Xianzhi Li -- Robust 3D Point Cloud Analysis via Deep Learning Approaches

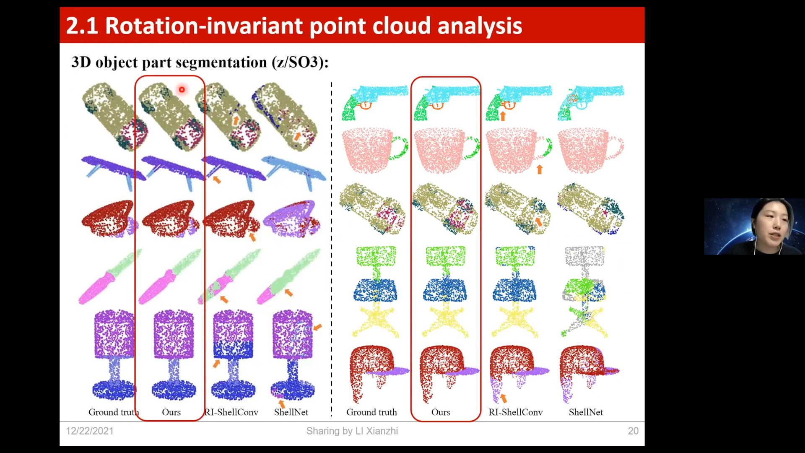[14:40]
Alpha method is the results produced by alpha method at the closest to the ground truth. This is the shape retrieval result.
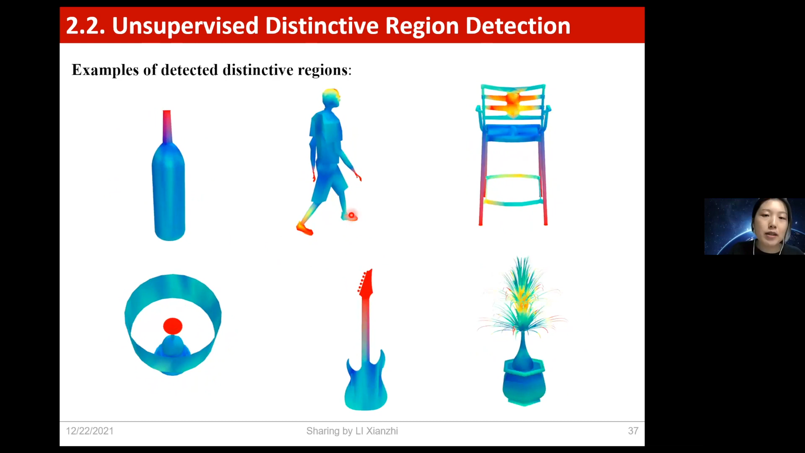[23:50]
For example, for this person shape, our network found that the head, hands,